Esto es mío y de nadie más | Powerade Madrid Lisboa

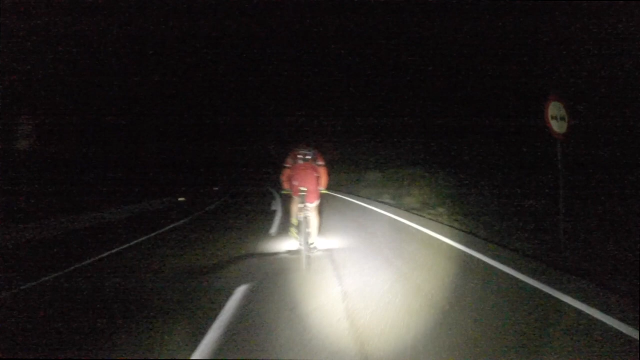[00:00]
Aquí seguimos subiendo, puertaco que lo flipas, tipo turoza loma, que no se acaba, no se acaba, no se acaba.
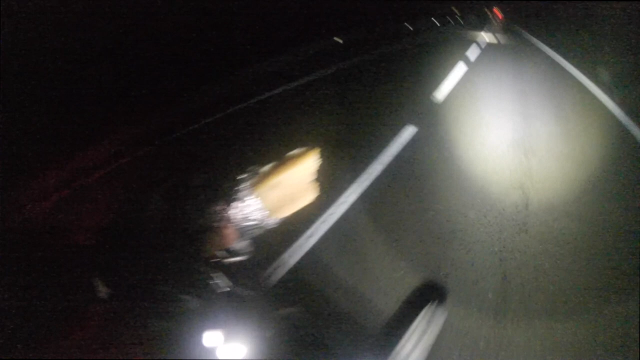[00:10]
Después de dos horitas y pico o tres, sin apenas comer ni beber porque no entraba nada, ahí va locata de queso masticando muy bien, a ver si entra porque si no, si no puedo comer hasta el siguiente batirulamiento, entrará, bajará y voy a quedar medio muerto por aquí. Joder, no sé muy bien cómo explicarlo,